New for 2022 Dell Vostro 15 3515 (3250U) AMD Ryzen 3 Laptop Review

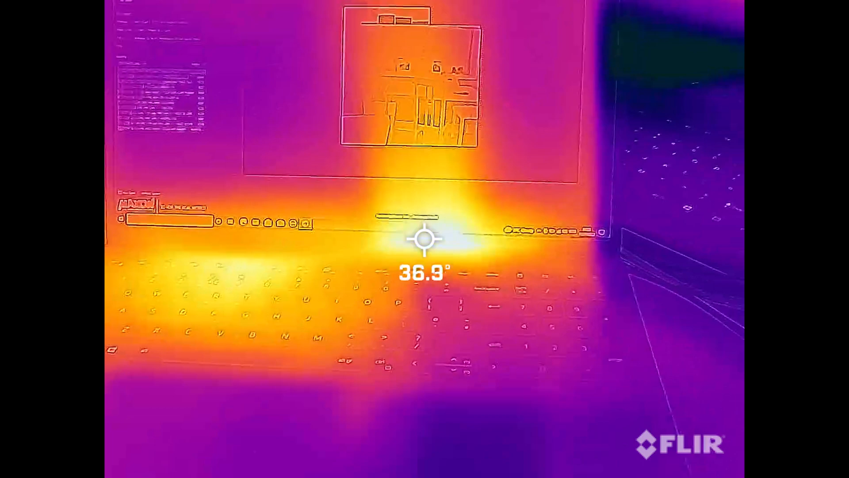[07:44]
We also captured the thermals of this machine whilst running at full power, to give you an insight on exactly how hot this machine can get.
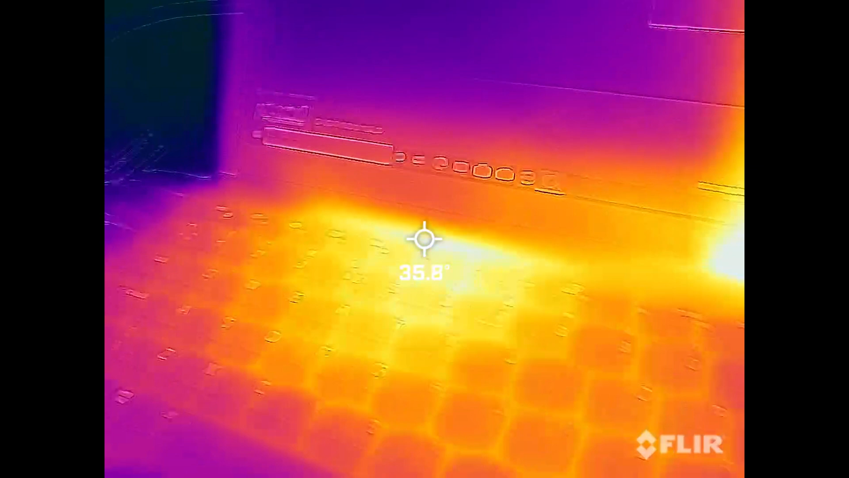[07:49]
As you can see here, the temperature reaches around 38 degrees, which is quite hot.
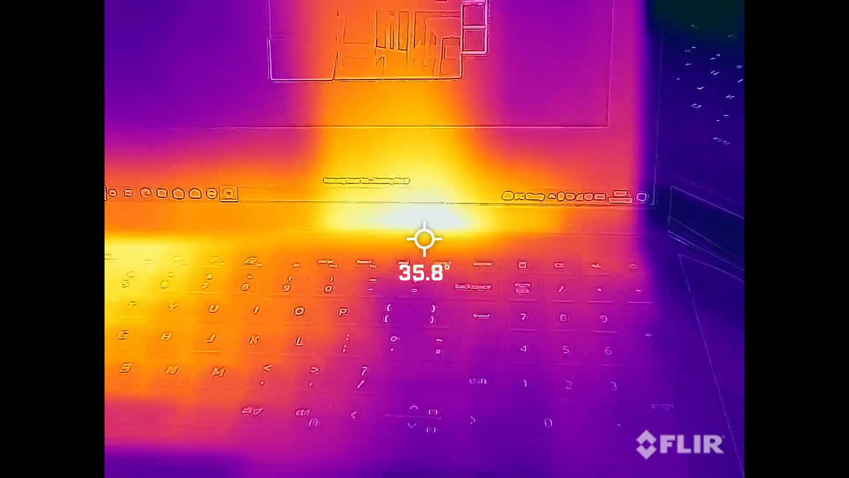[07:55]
But if we go around the back of the machine,
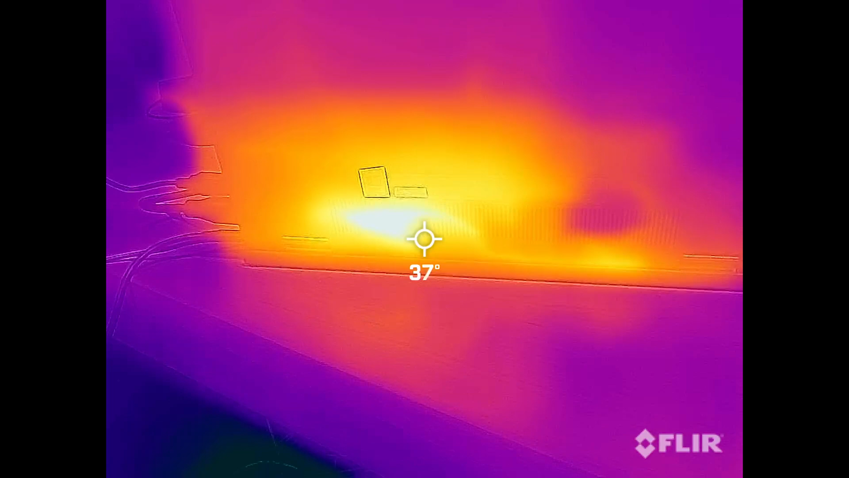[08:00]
it picks up an even hotter temperature of 42 degrees. Well, that brings us to the end of this video.